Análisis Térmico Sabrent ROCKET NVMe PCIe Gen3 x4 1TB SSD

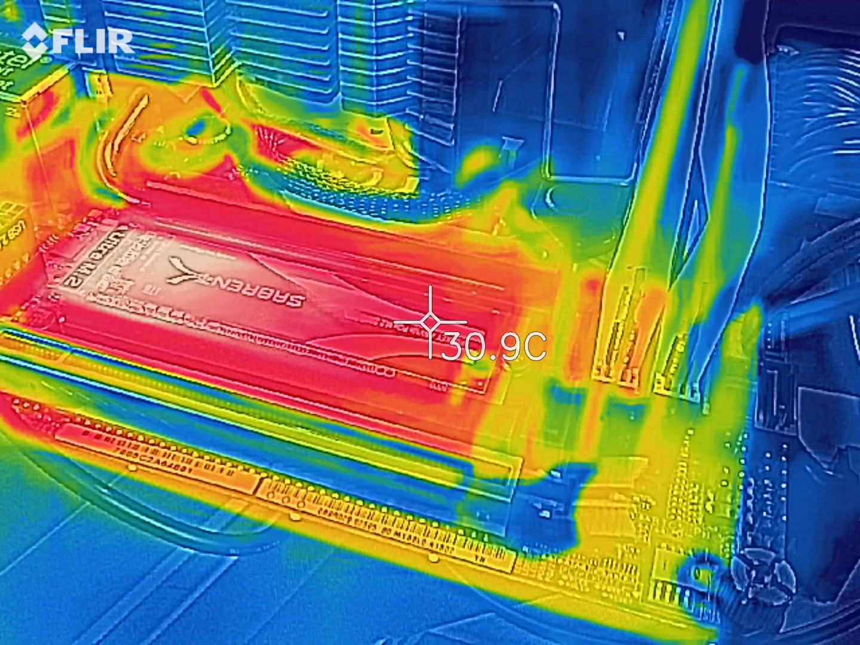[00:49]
On screen: spot 30.9°C
Ahí podemos ver claramente las zonas de calor y las zonas frías, más sobre el controlador. Está casi 35, sí, 35 grados.
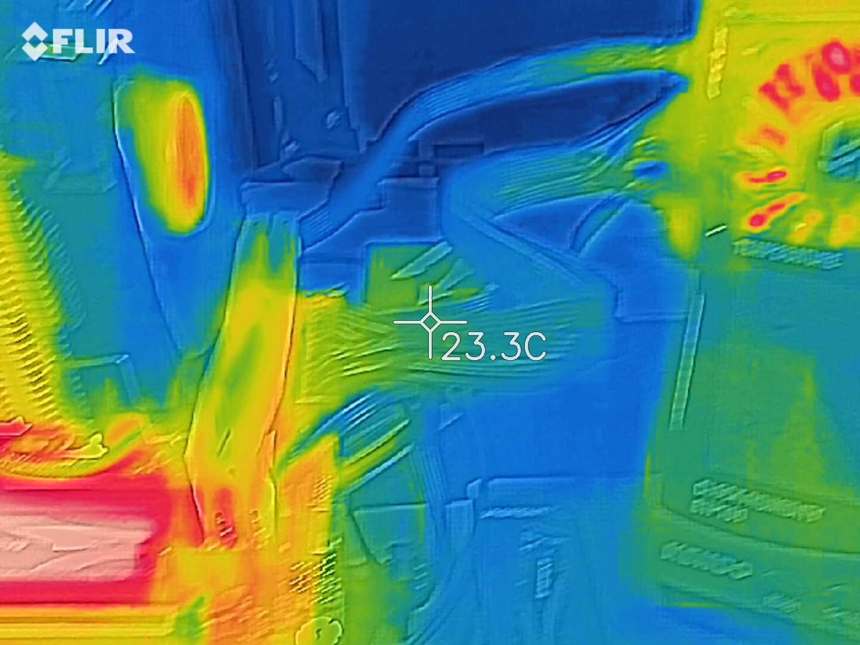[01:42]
On screen: spot 23.3°C
Vamos a ir al SSD, a ver qué dice. Ahí empezó a levantar un poquito en la temperatura de operación normal de cualquier 3D NAND Flash,
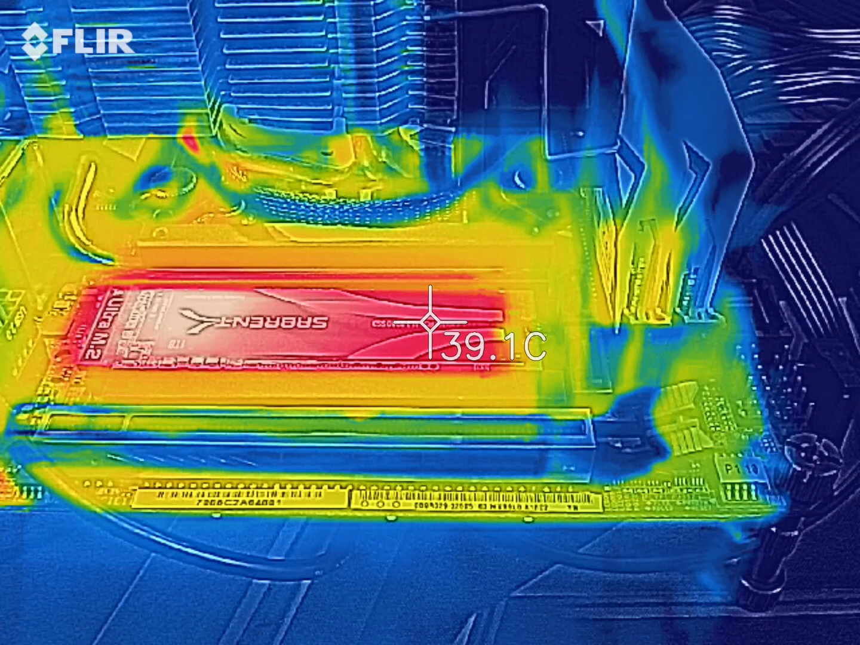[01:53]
On screen: spot 39.1°C
que tiene que estar de los 40 para arriba, según las especificaciones GDEC. Vamos a ir a ver el controlador un poquito. 45, 47, 48.
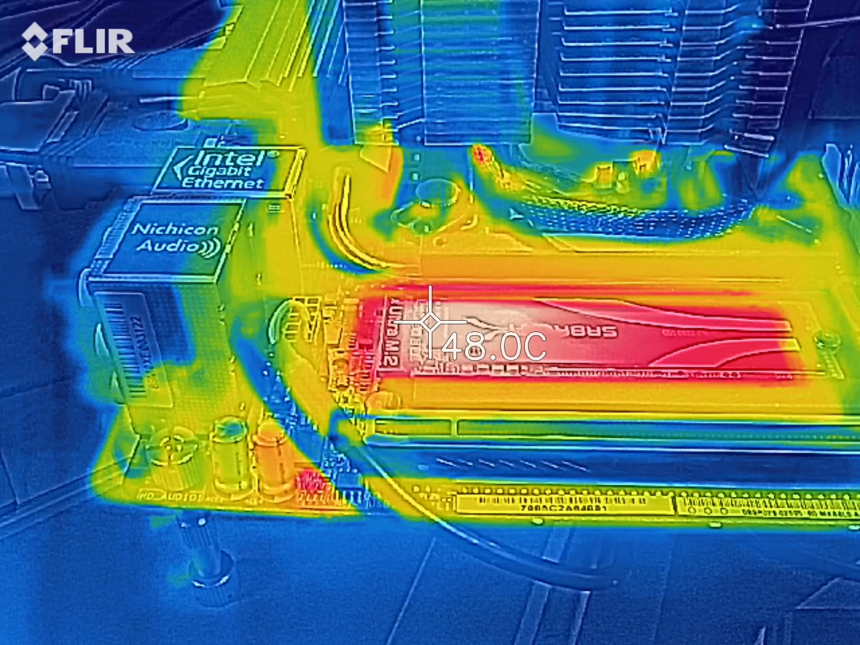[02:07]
On screen: spot 48.0°C
Está solo en operación de lectura por ahora.
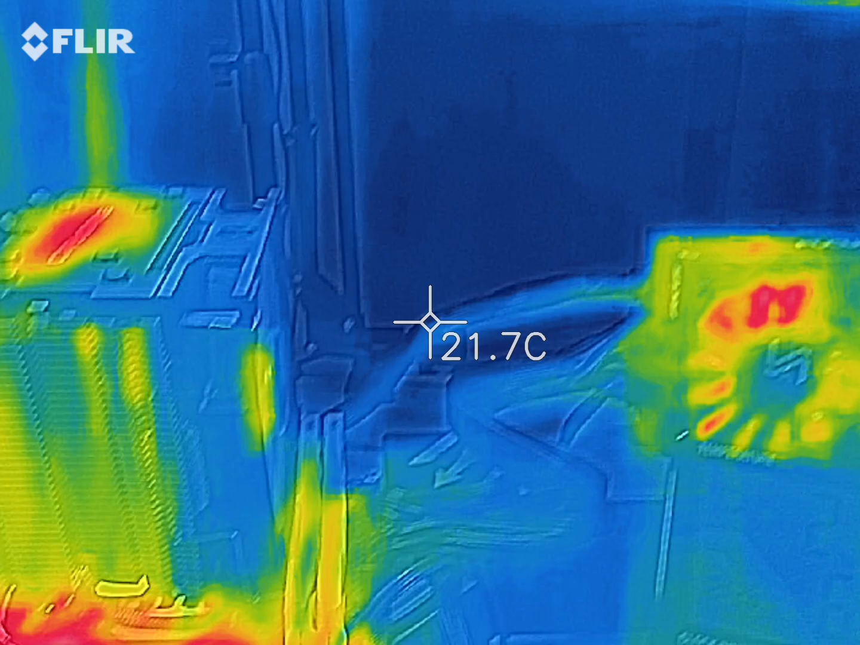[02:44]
On screen: spot 21.7°C
voy a tener en la zona de la NAND Flash, la temperatura prácticamente que me dice el Sabrent Control Panel. ¿Ven? 38, 40, que es lo que me está diciendo. Pero si voy a la zona del controlador, ahí sí tengo 48 grados fácil. Ahora va a hacer la operación de escritura.
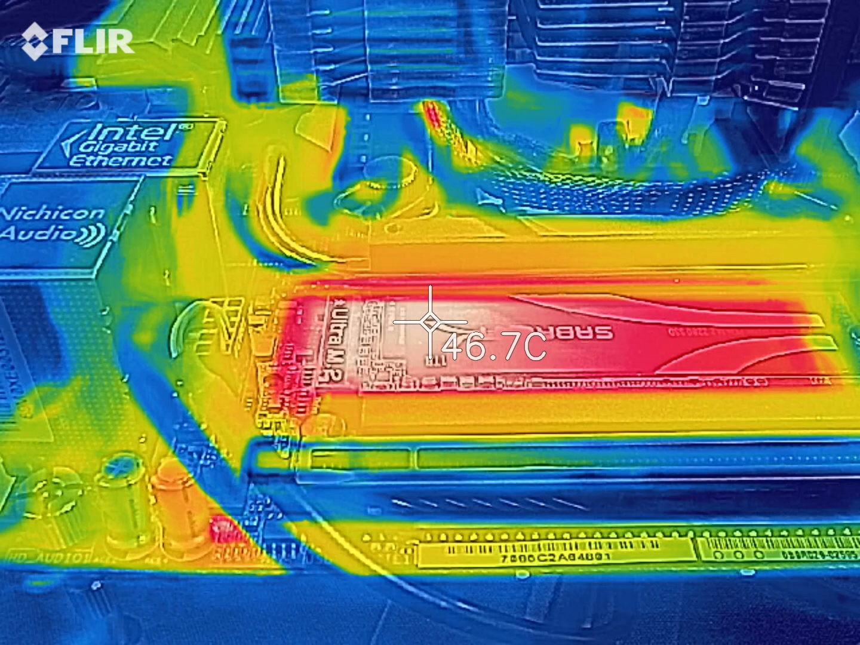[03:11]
On screen: spot 46.7°C
Todavía está leyendo, son 5 pasadas, demora un poco. Bien, ahí va. Todavía está en el Random Read. El controlador no ha pasado los 50 grados todavía. Ahí va, 50. Y como les digo, el sensor tiene pinta de estar por este lado de aquí, para monitorear la temperatura de la 3D NAND Flash.
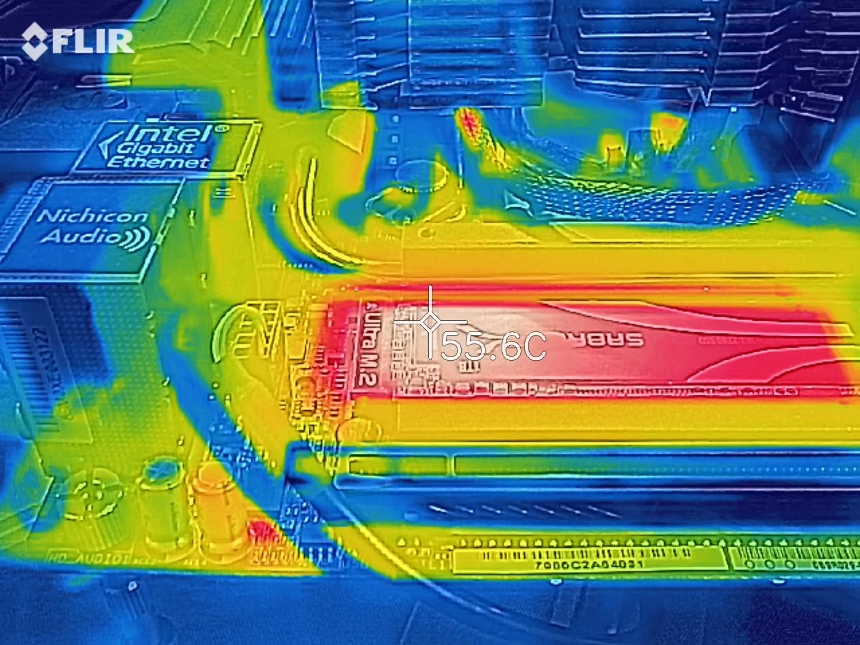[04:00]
Si ustedes quieren ver la temperatura real del SSD, tienen que ver la temperatura del controlador. Aquí está escribiendo, miren cómo ha subido. 55, 56.
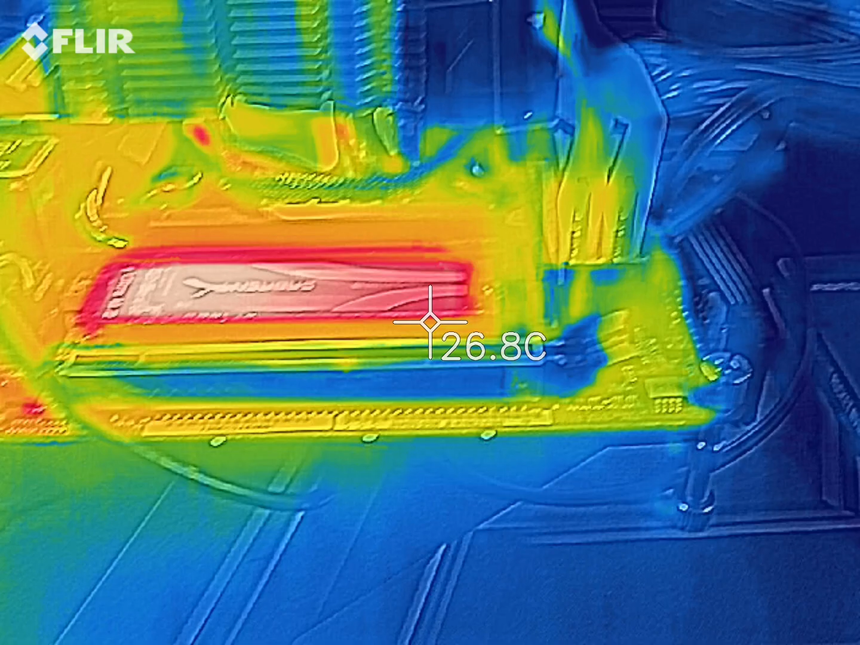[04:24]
On screen: spot 26.8°C
Esos 52 grados tienen pinta de ser de esta zona, que es donde está la 3D NAND Flash. Y el controlador ya se va arriba, llegando a los 60 y algo de grado, 61.
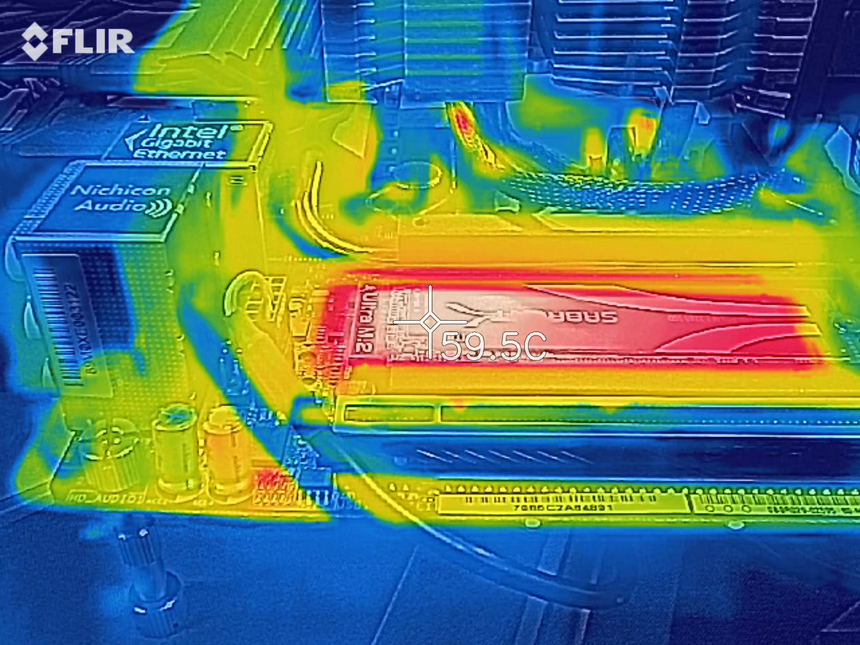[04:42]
On screen: spot 59.5°C
63.
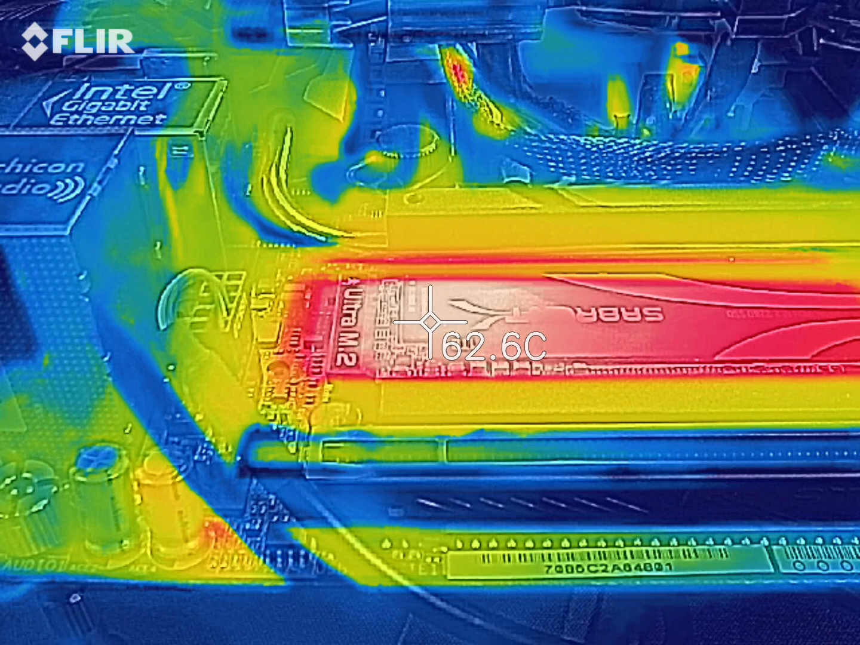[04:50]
On screen: spot 62.6°C
Si vamos de nuevo aquí, es lo que nos muestra el Sabrent Control Panel y también el Crystal Disk Information. Lo mismo. Está midiendo en sí la temperatura de la 3D NAND Flash. Bueno, está por terminar.
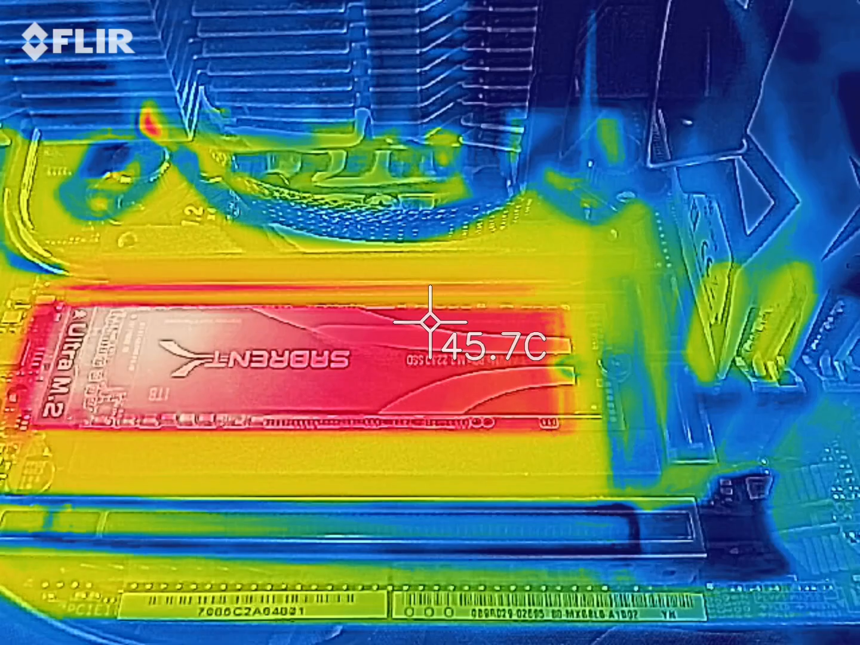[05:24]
On screen: spot 45.7°C
La verdad, excelentes temperaturas, pero ya les digo, tenemos... 3 grados y medio menos de temperatura, hay 21 grados con 4, afuera está frío.
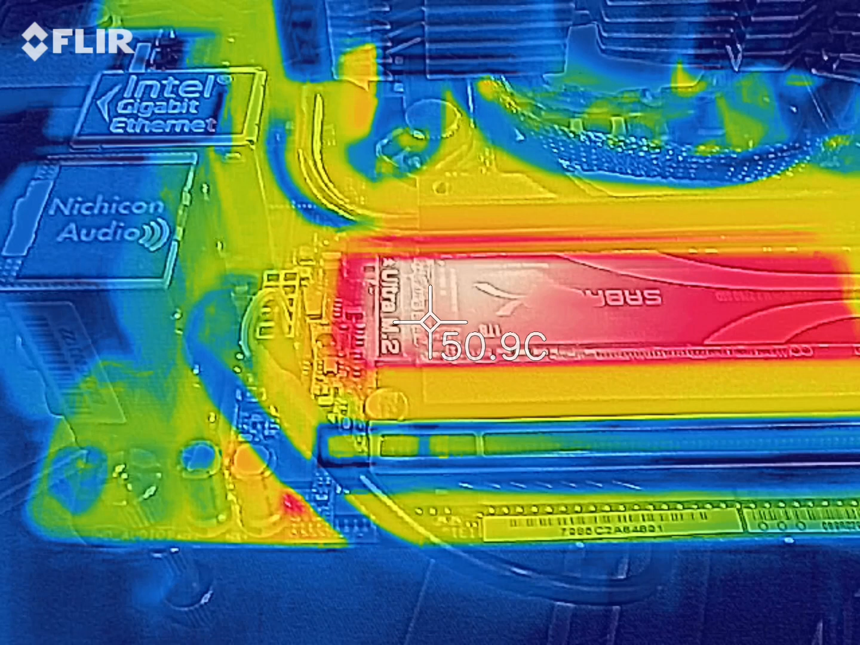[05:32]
On screen: spot 50.9°C
El fan está full, el del air cooler. Si esto fuera en verano, tendríamos fácil unos 70 grados en el controlador.
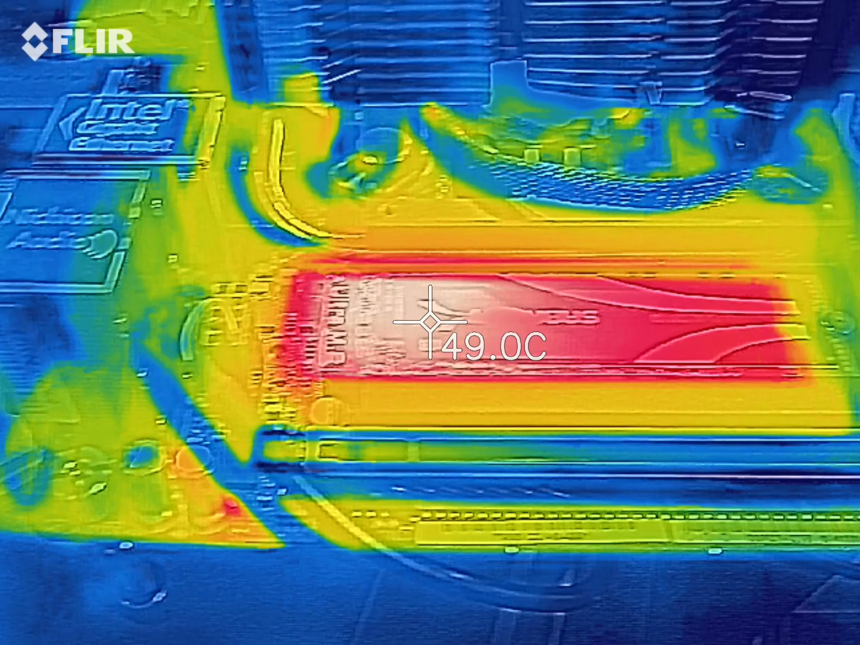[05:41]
On screen: spot 49.0°C
Por ahora, lo máximo que vimos fue 62, 63, ¿verdad?